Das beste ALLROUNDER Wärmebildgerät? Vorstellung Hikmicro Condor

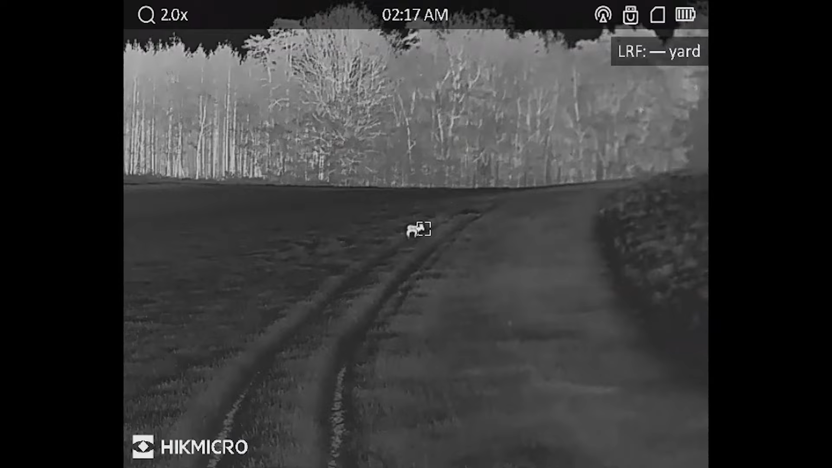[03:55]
Und hier gibt es auch mehrere Wärmebild-Einstellungen, wie zum Beispiel White Hot, Black Hot und so weiter.
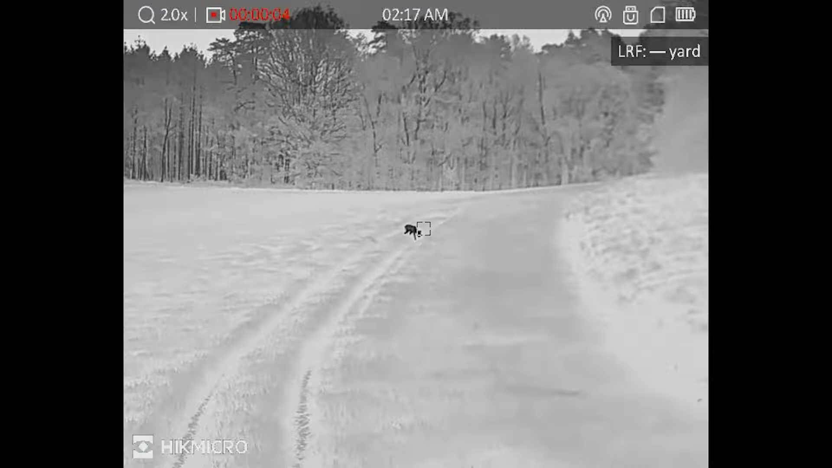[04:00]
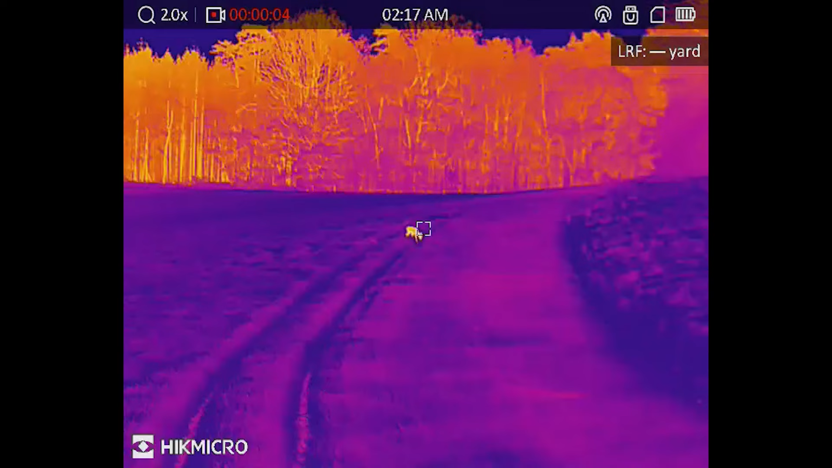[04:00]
Und wir haben hier auch wieder die Möglichkeit, die Condor-Reihe über unser Handy,
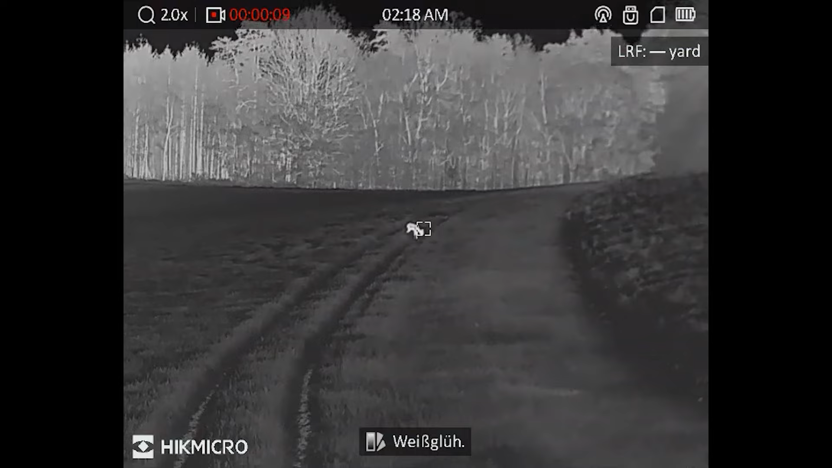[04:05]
über die HIC-Micro-Site-App zu spiegeln, Bilder zu machen, Videos zu machen über die Tasten hier. Dann haben wir einmal hier den Laserentfernungsmesser, das Menü und auch nochmal den digitalen Zoom.